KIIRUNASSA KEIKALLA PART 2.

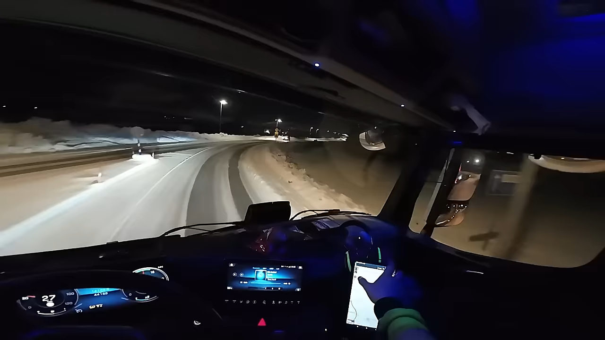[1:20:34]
Centrumi. Oho. Jälleen Jeena mun fartti. Kielletty kuorma-autolta, mutta koskee läpiajo. Elikkä ei saa ajaa enää sinne toiselle puolelle kaupunkia tästä niinkö ennen aikaa on vissiin saa. Annin street foodti on tässä. Mitähän Annilla on street foodti? Varmaan jotta hodareita.